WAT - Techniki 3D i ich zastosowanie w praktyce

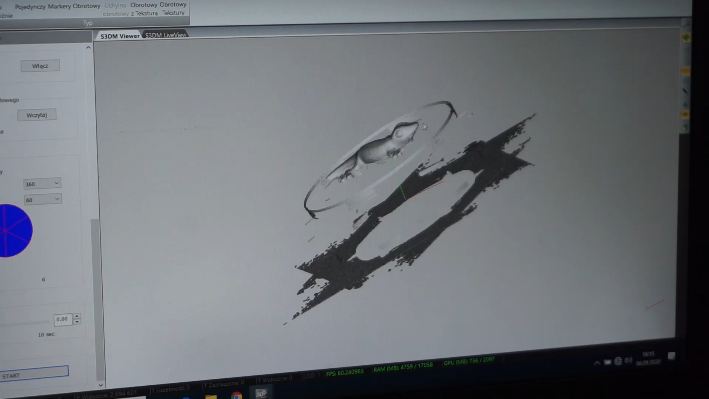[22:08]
Tak jak możemy zobaczyć, jest nasz Gekon, ale oprócz niego zostały zeskanowane dodatkowe elementy, czyli części stolika, czy podłoża, na którym znajdował się stolik.
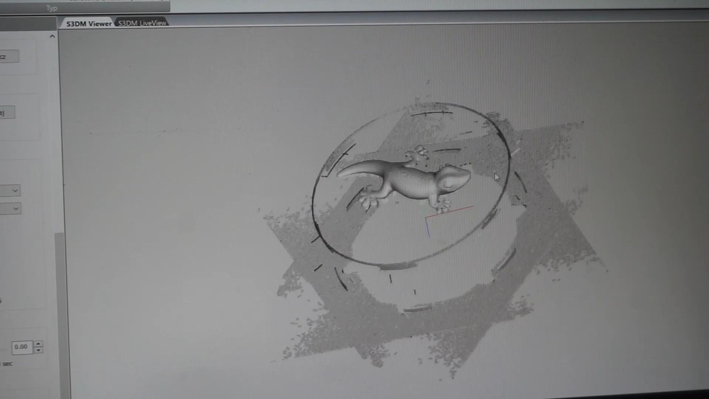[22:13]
Jest to spowodowane tym, że objętość pomiarowa skanera jest większa niż sam Gekon, którego skanowaliśmy.
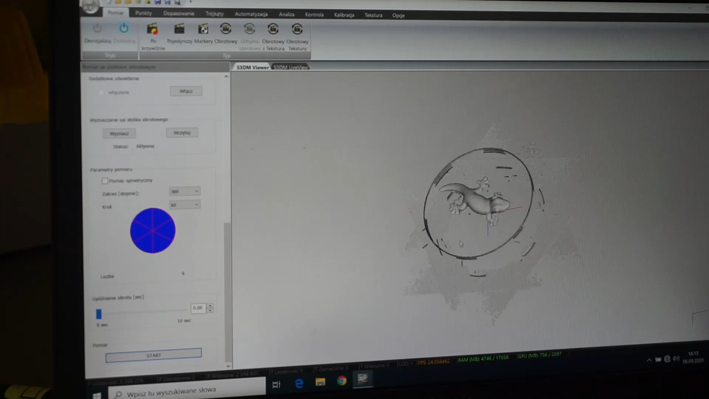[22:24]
I oczywiście w procesie tutaj kolejnej obróbki możemy te elementy usunąć.
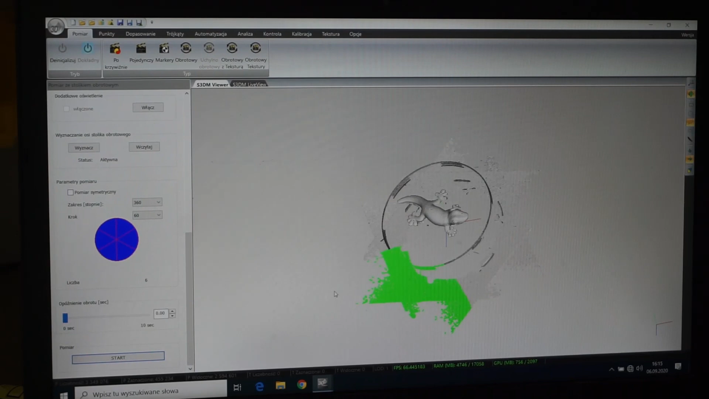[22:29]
W taki sposób. Jeżeli zrobimy tutaj dokładną obróbkę tej chmury punktów, możemy uzyskać następujący obraz.
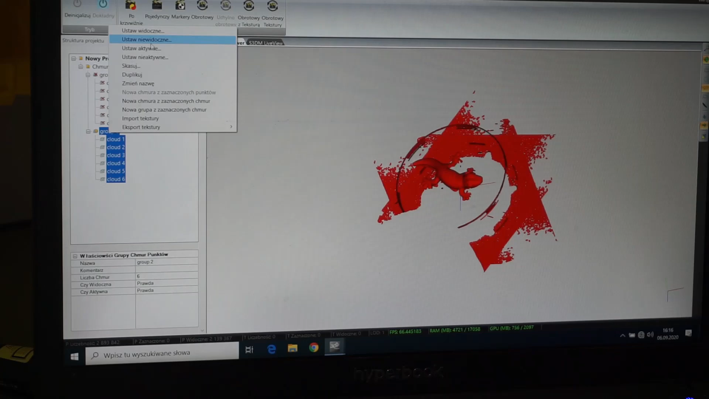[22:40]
Już pokażę, jak by to wyglądało już po obróbce.